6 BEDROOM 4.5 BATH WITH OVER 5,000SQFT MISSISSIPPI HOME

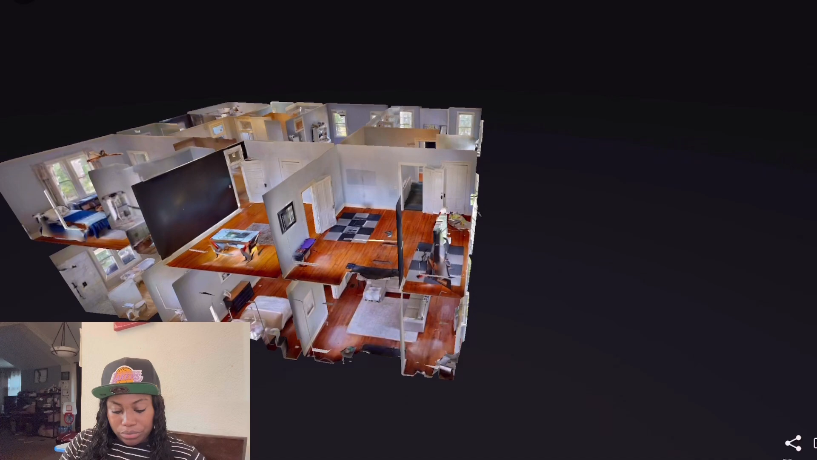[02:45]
okay i love that fireplace but let's go ahead and start where the door is bam here we go front door um